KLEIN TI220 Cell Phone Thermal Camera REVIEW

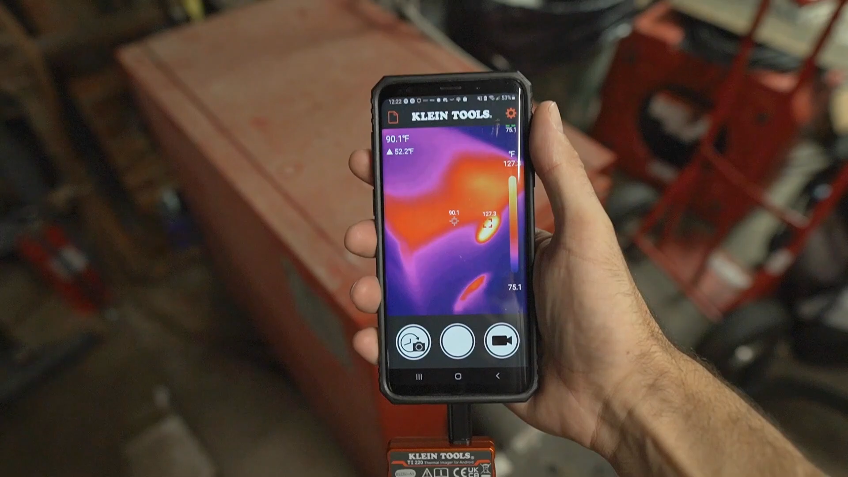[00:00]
On screen: spot 90.1°F, scale bottom 75.1°F
Hey guys, so I have the Klein Tools Ti220 Thermal Imaging Camera
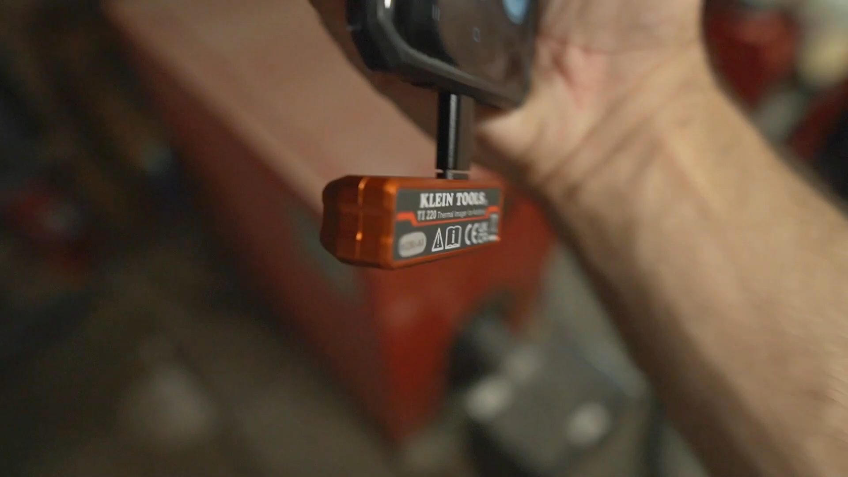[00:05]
attached to my Android phone right now.
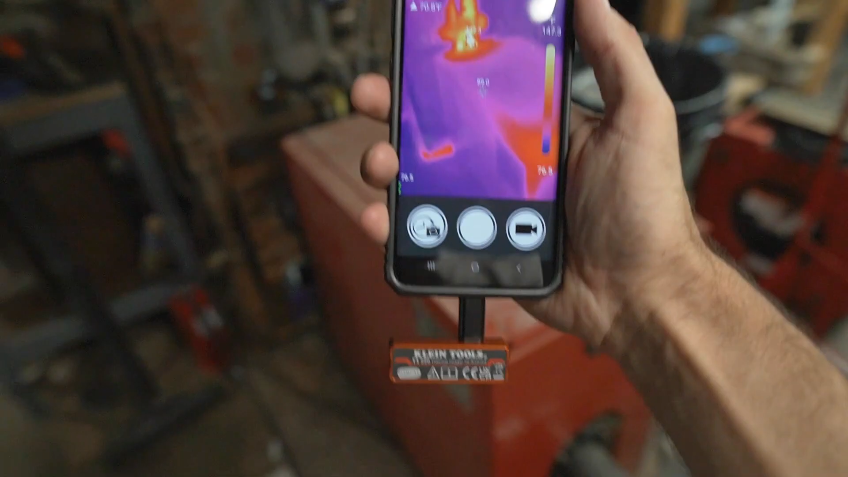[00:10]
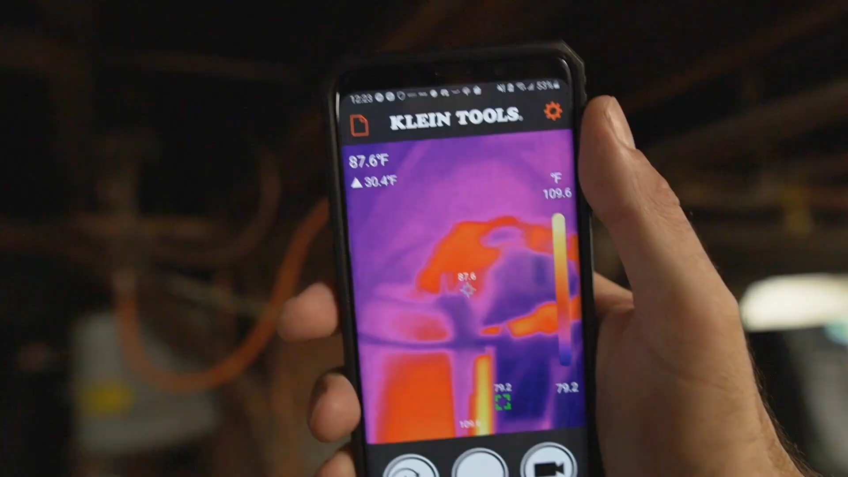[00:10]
On screen: spot 87.6°F, scale top 109.6°F, scale bottom 79.2°F
They make a version for iPhone as well, so it gives you a live thermal camera view using your phone screen.
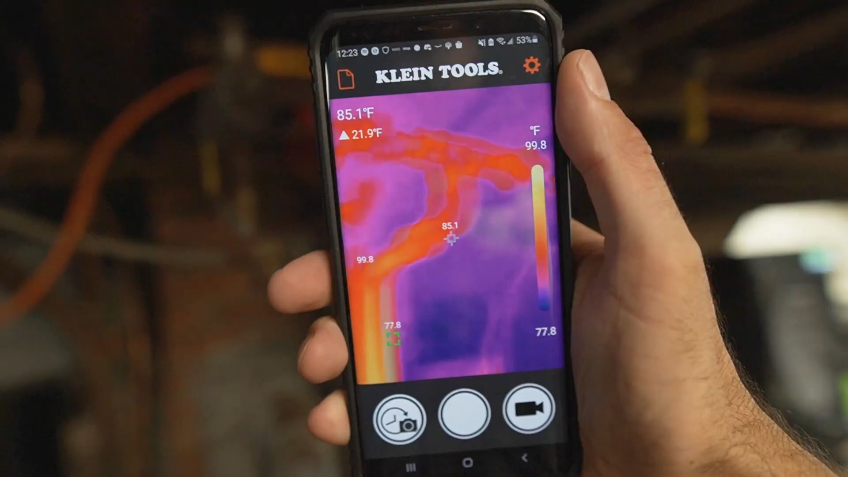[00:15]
On screen: spot 85.1°F, scale top 99.8°F, scale bottom 77.8°F
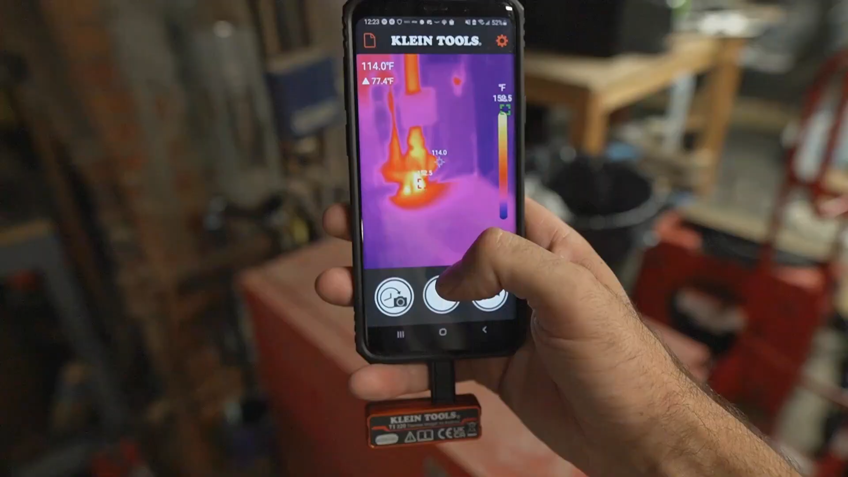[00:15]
On screen: scale top 158.5°F
Now what's cool about having a cell phone thermal camera is when you take pictures, it's saved right to your phone.
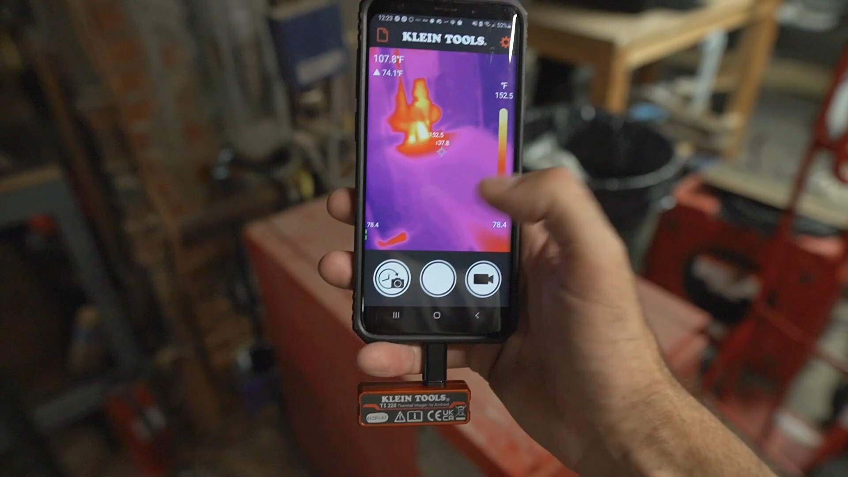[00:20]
On screen: scale top 152.5°F, scale bottom 78.4°F
So you can attach it to an email or, you know, send it to someone right away.
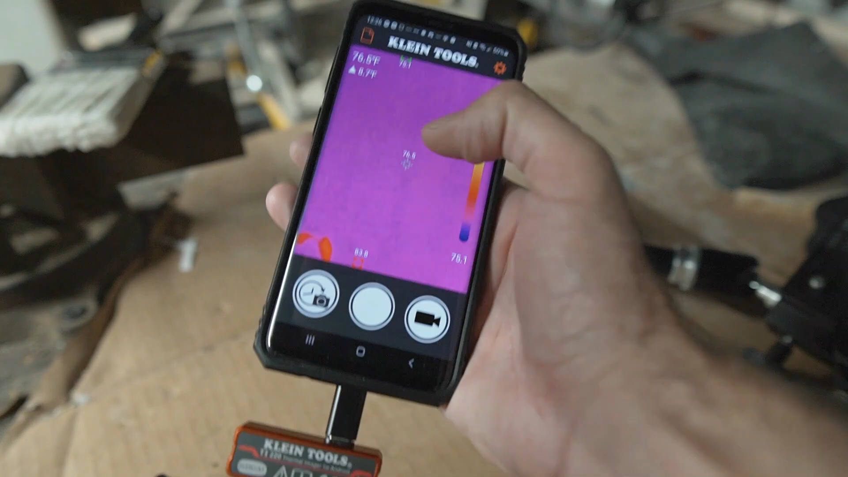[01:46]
You just download it and as soon as the app loads, it's working right away.
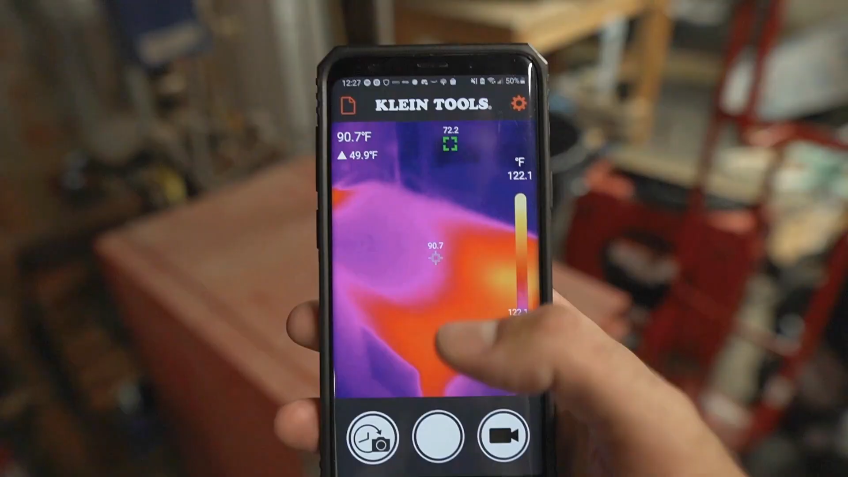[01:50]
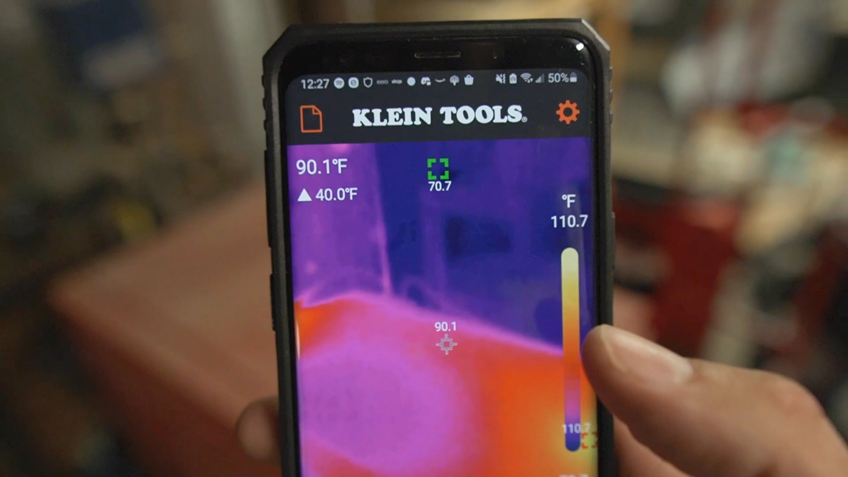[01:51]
On screen: spot 90.1°F, scale top 110.7°F
Now just to walk you through the interface real quick, you'll see a couple of things jumping around.
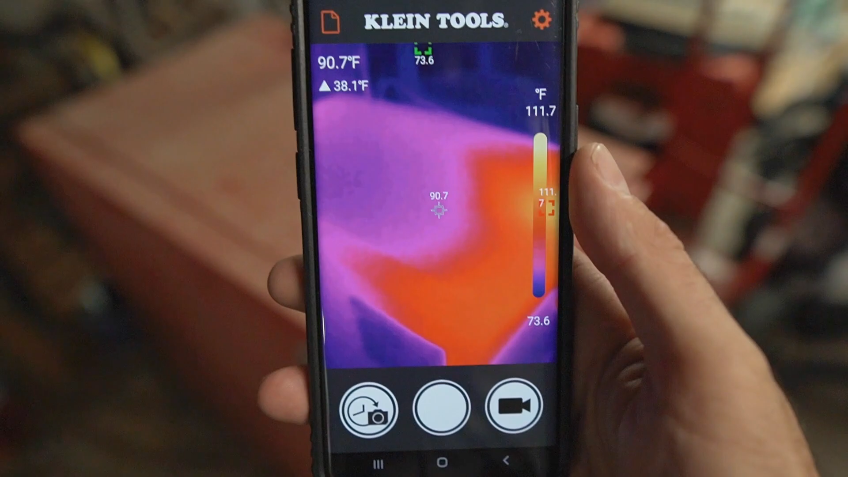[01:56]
On screen: spot 90.7°F, scale top 111.7°F, scale bottom 73.6°F
Those are your indicators for the low and high temperature point in the image.
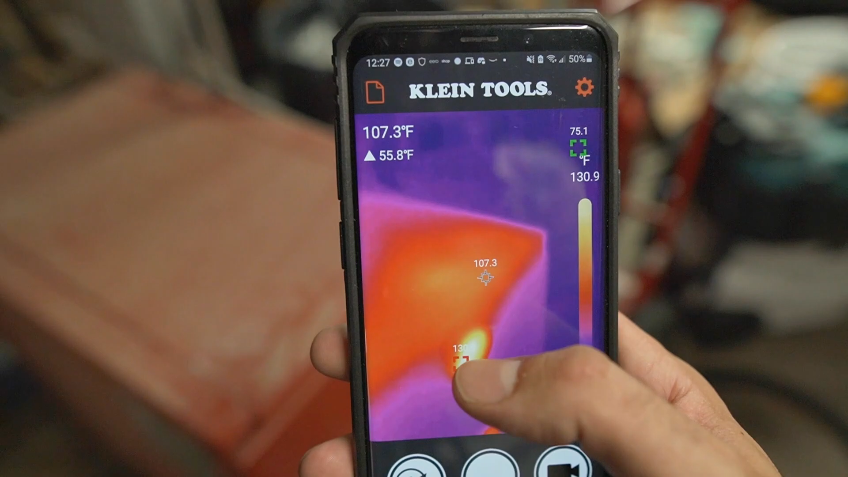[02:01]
On screen: spot 107.3°F, scale top 130.9°F
So right here we have the high temperature. It's showing I think 130 degrees and then the low temperature is kind of up here.
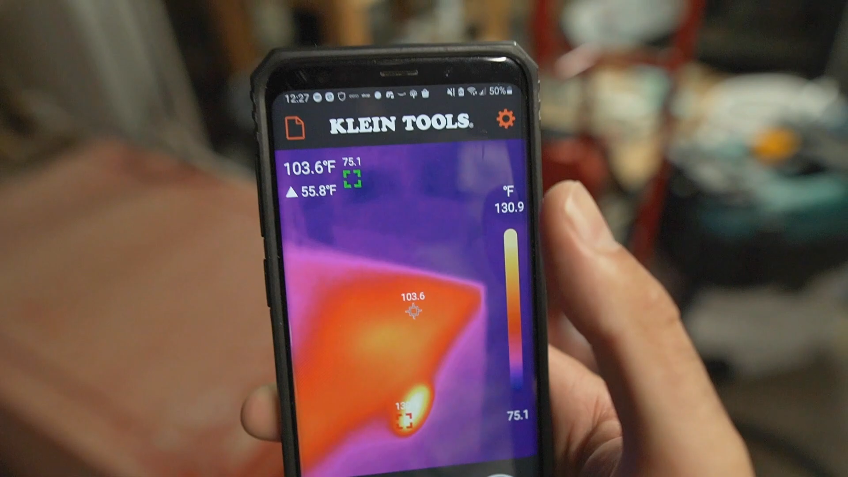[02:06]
On screen: spot 103.6°F, scale top 130.9°F, scale bottom 75.1°F
We're at 75 degrees.
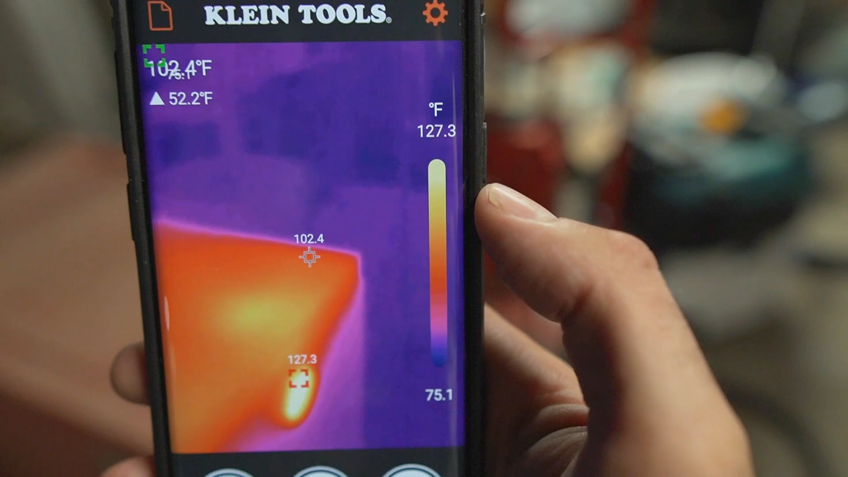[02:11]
On screen: spot 102.4°F, scale top 127.3°F, scale bottom 75.1°F
The range right here shows you the entire range of temperature in the current image. So if I move away from the boiler, you can see the hottest I see right now is 80 degrees and the lowest is 73.
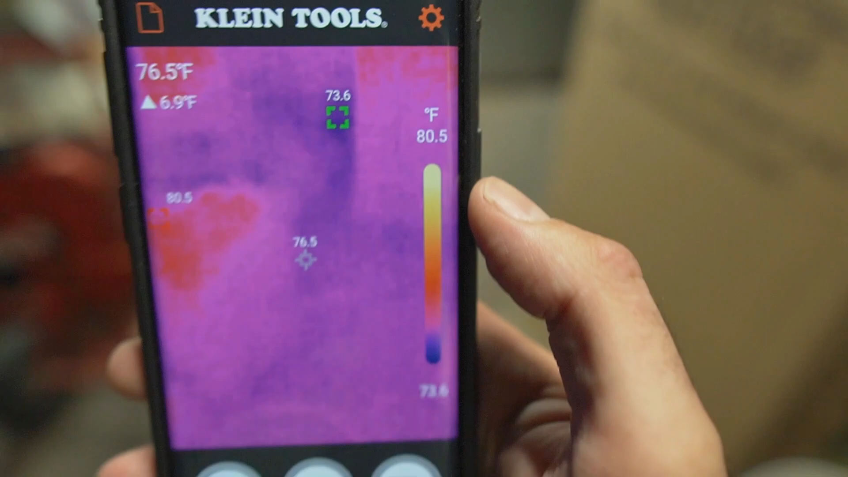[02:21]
On screen: spot 76.5°F, scale top 80.5°F, scale bottom 73.6°F
But as soon as we hop onto something really hot, the range increases.
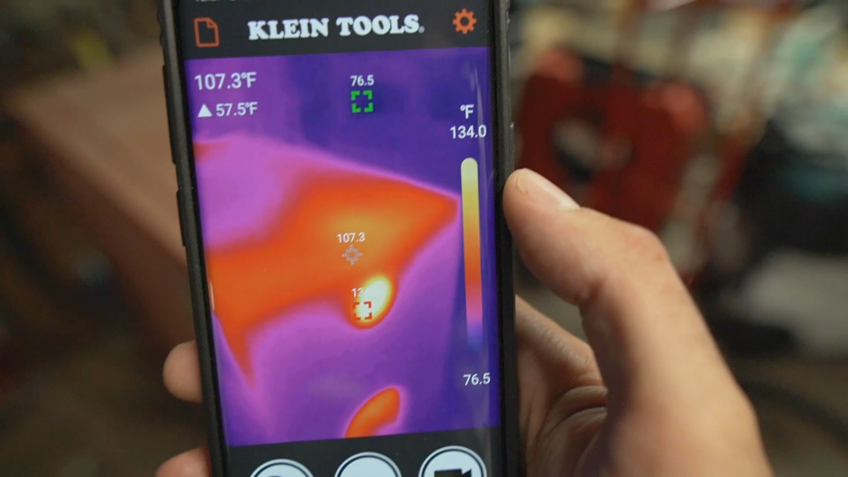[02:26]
On screen: spot 107.3°F, scale top 134.0°F
So it shows you the color scale so you always know what you're looking at
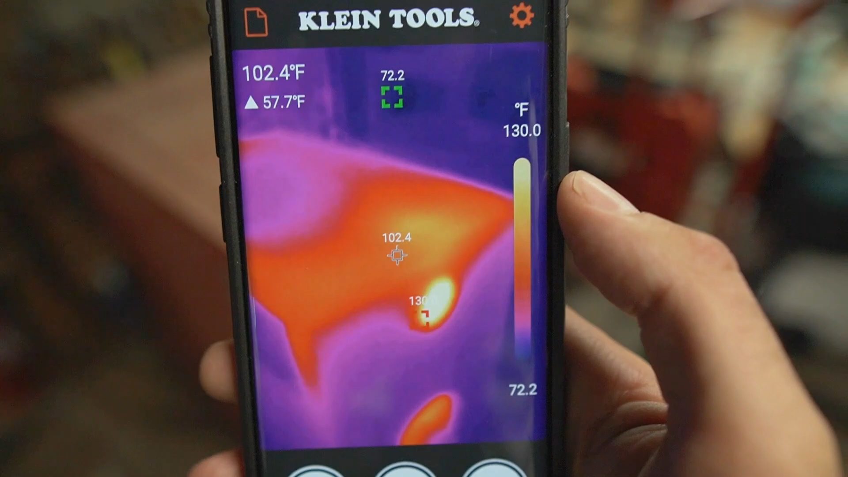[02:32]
On screen: spot 102.4°F, scale top 130.0°F
and you can see what the hot and cold spots are.
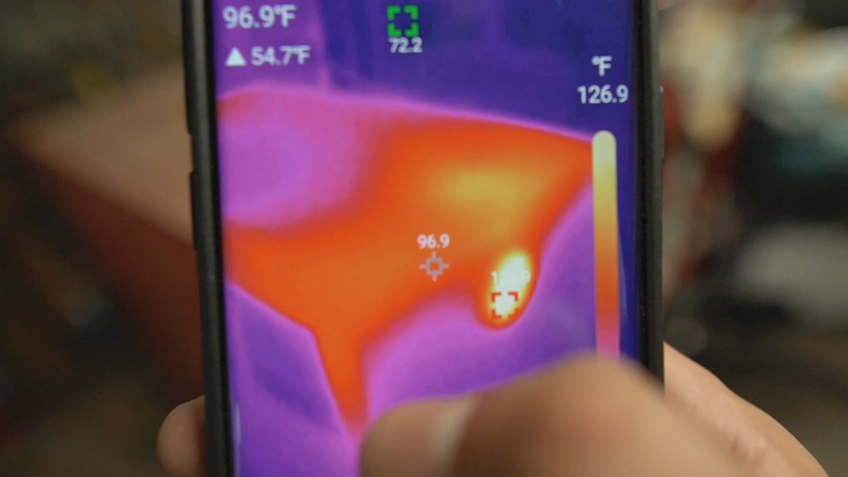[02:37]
On screen: spot 96.9°F, scale top 126.9°F
Now right in the center here, it'll show you the temperature of whatever is in the center.
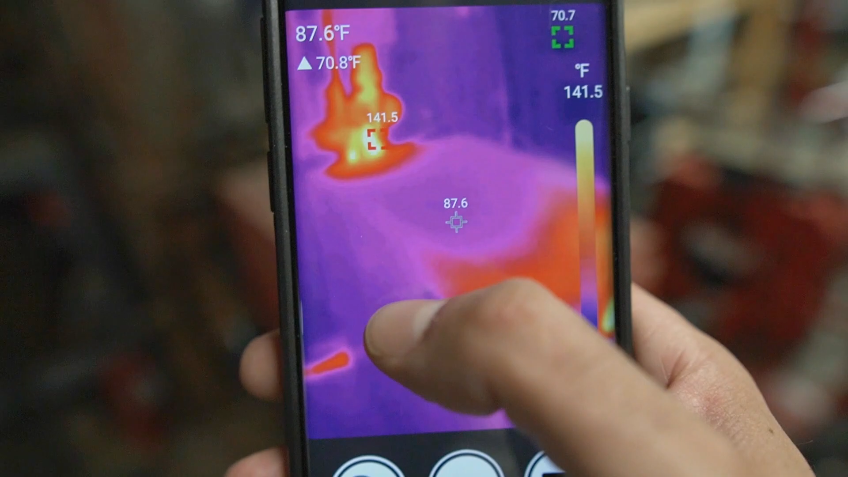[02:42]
On screen: spot 87.6°F, scale top 141.5°F
And you can also just tap the screen to have a measurement point, you know, wherever you want on the screen.